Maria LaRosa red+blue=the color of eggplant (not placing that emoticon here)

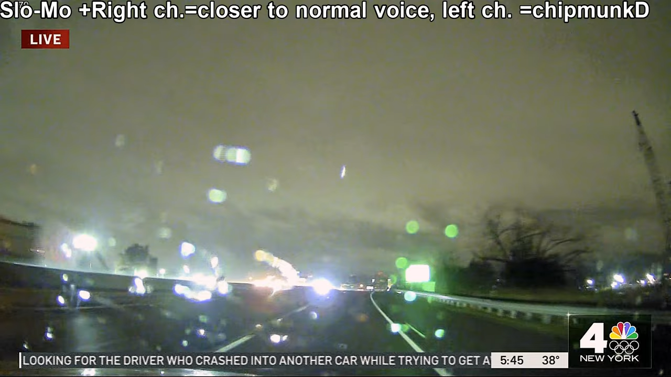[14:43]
live for us near newark showing those wet roadways there may be some snowflakes splattering on the lens as well this is one of those setups where it might be just a little too a little too late to accumulate too much it's overcoming